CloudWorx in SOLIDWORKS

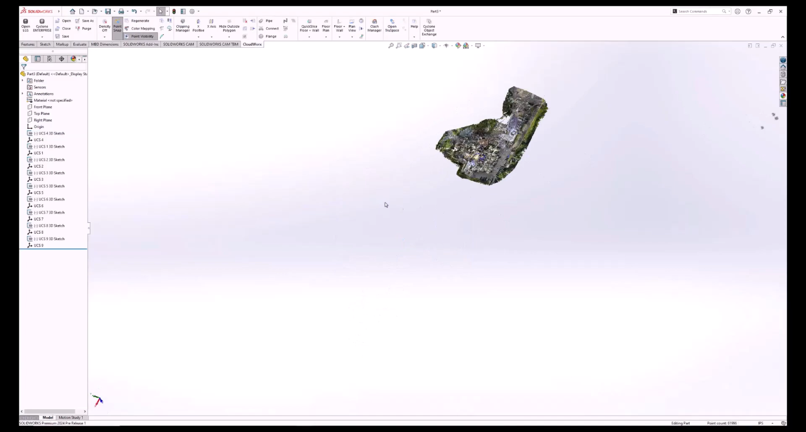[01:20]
Since we are using the CloudWorks plugin to project the point cloud into SolidWorks,
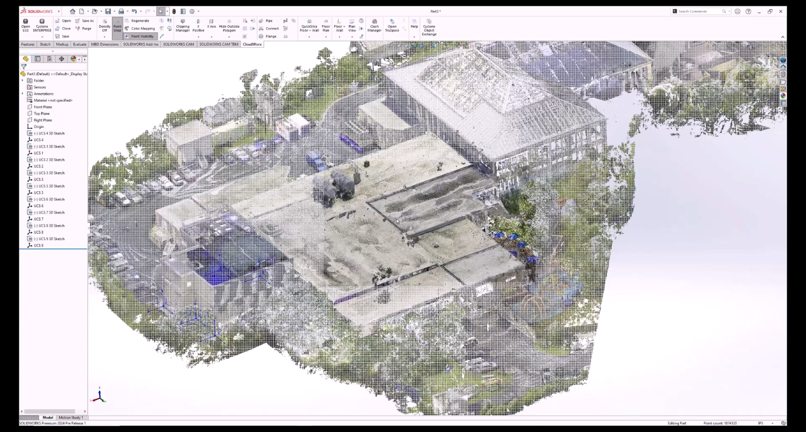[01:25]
this doesn't happen, and we are able to move around this massive 70 gigabyte point cloud pretty smoothly.
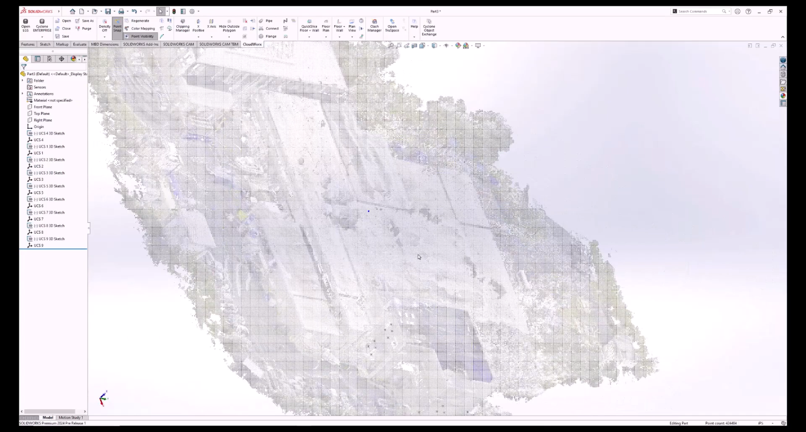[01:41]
But I think it's a lot easier to work with a smaller section of the point cloud.
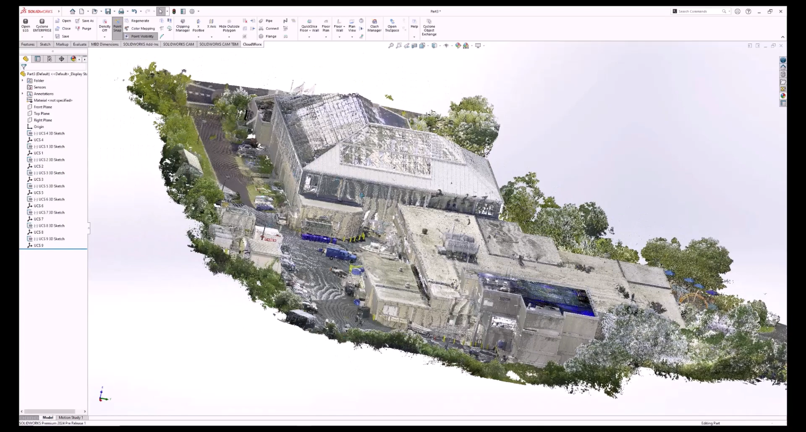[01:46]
So we are going to draw out what's called a limit box around the part that we want to model.
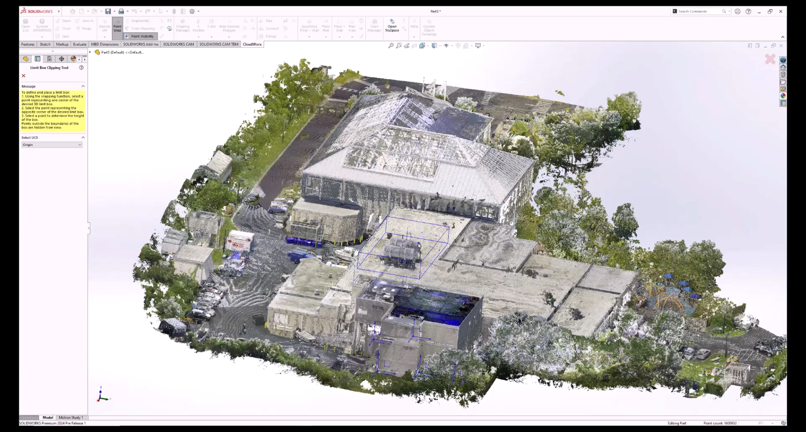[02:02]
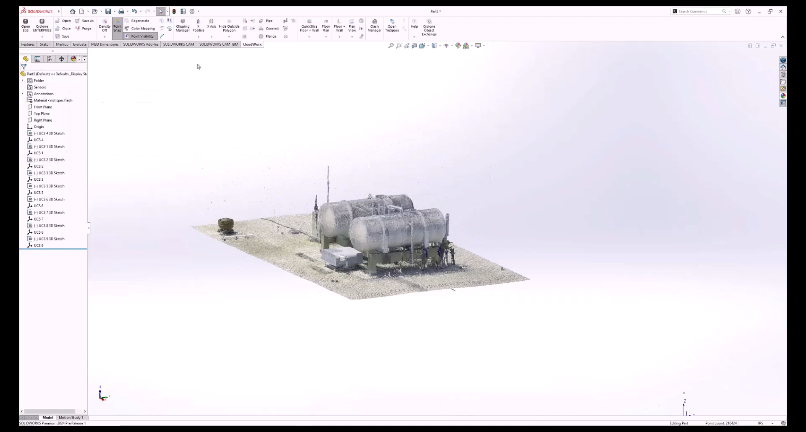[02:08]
You can have multiple limit boxes open at the same time.
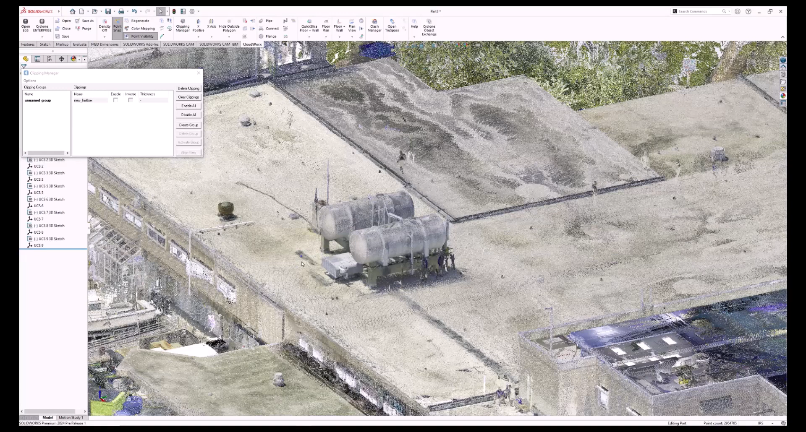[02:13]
This allows you to easily change from one location to another.
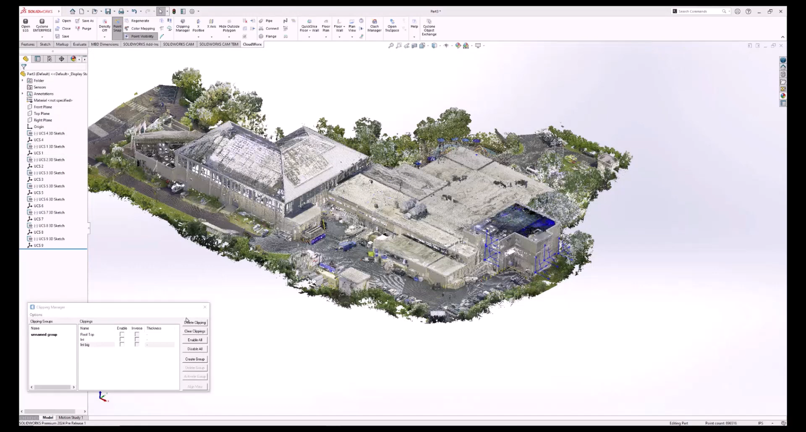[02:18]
You can also make the selected area bigger or smaller,
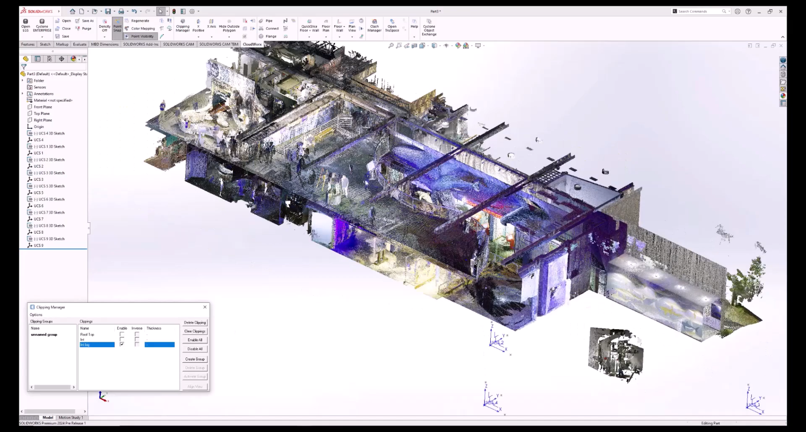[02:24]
and they can easily slide in any direction that you want to cover the area that you need.
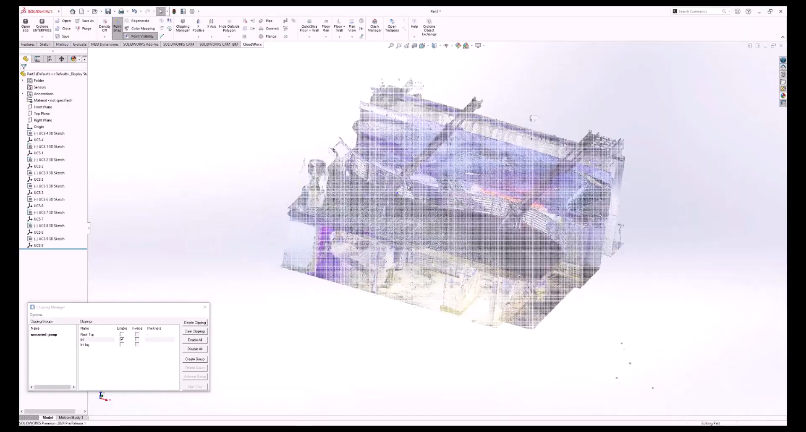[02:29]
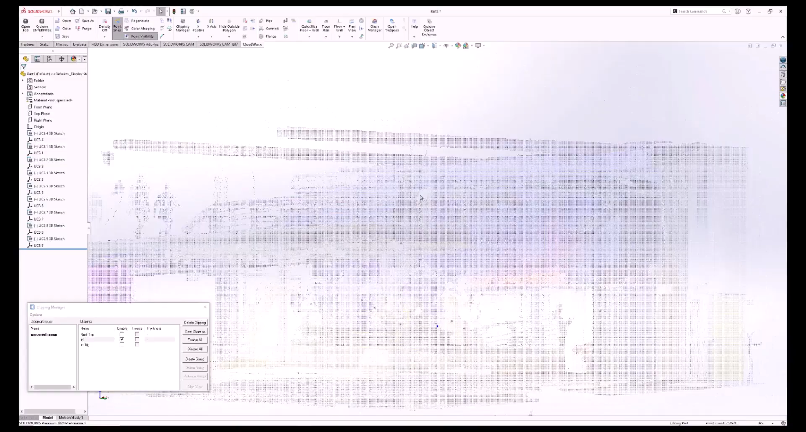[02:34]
Let's get back to the area that we want to model.
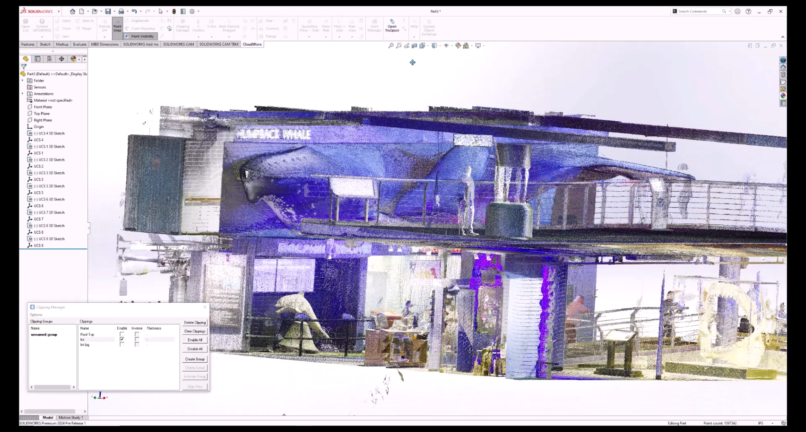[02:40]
We're going to start with this small transmitter box.
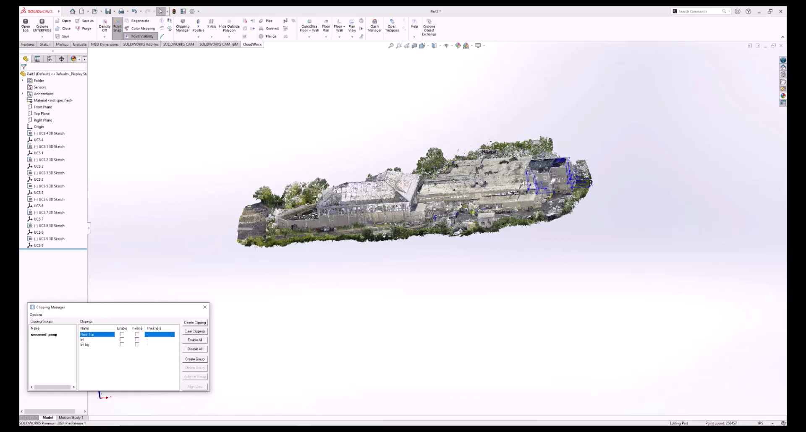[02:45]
To make the point cloud work well with SolidWorks, we are going to project points onto the point cloud. These points allow interaction between the point cloud and SolidWorks.
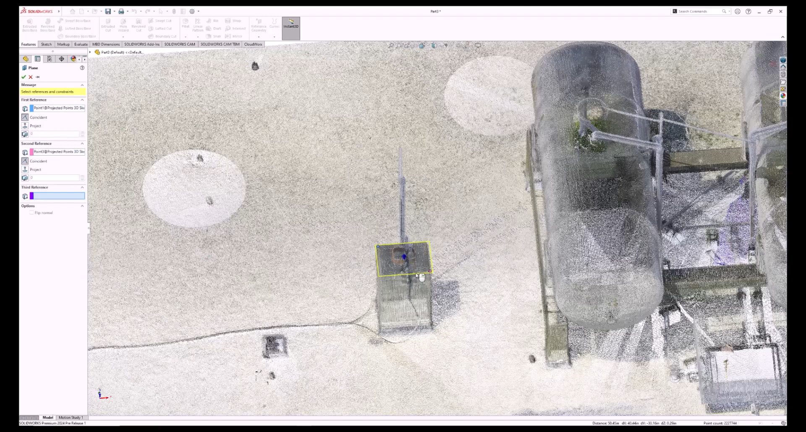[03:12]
The projected points allow us to draw out planes or other reference geometry.
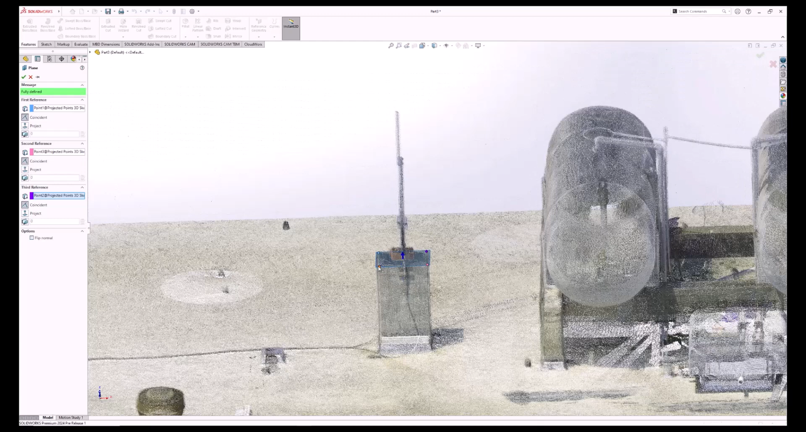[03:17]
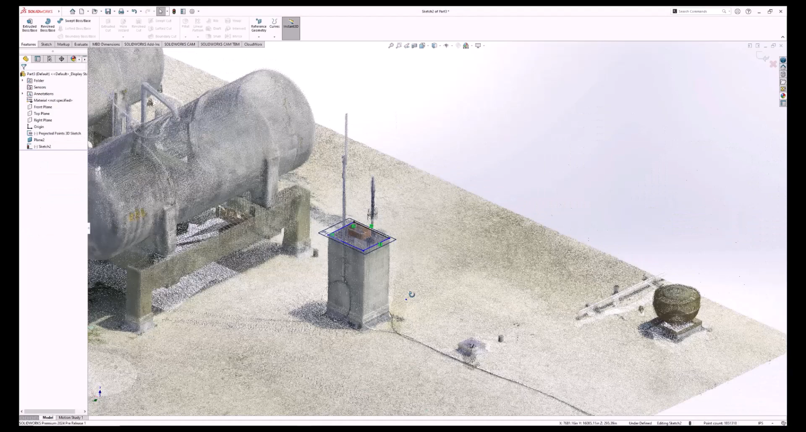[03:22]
Using the points that we've placed, we're also able to sketch out features.
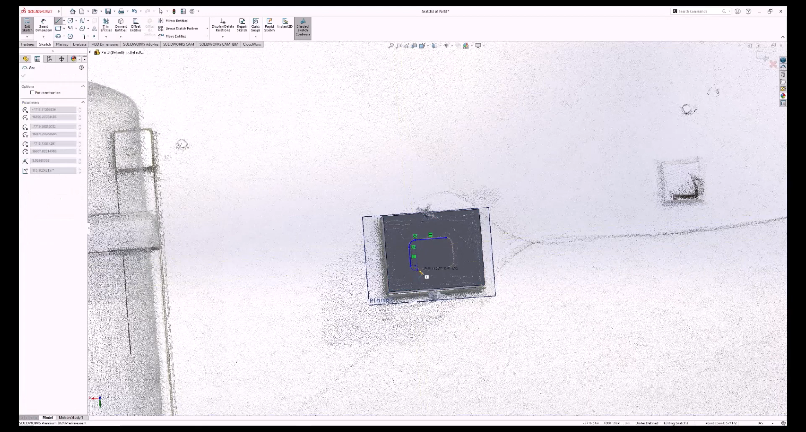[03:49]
You can choose to extrude to the projected point,